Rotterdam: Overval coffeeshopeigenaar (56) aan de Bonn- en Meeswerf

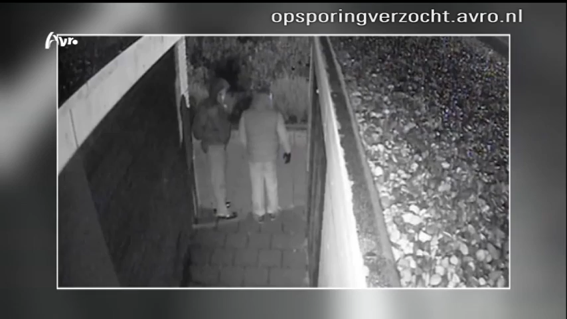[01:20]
Ze staan even verdekt met z'n tweeën opgesteld en de rechterman kijkt op z'n telefoon. Hij loopt dan naar ons toe en schrikt hier dan dat er een camera hangt. En dus gaan de twee weer weg om even later de overval te plegen. Beide daders zijn 25 à 30 jaar, schatten het slachtoffer. De rechterman, dader 1, was licht getint, had een bol gezicht, kort zwart haar, was gespierd en liep met O-benen, zag het slachtoffer. De ander, dader 2, is donker getint.
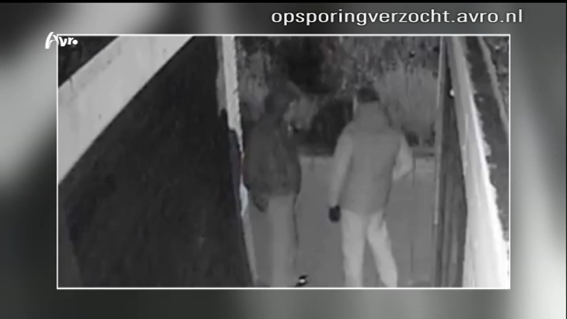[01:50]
Zijn gezicht is nauwelijks te zien, maar hij lijkt wat langer. En vooral zijn jas met letters op de achterkant wordt misschien door iemand herkend. U ziet de jas hier van voren als ze over de bon en meeswerf lopen. Op de linkerborst zit een logo. Kunt u meer vertellen over deze mannen in Rotterdam?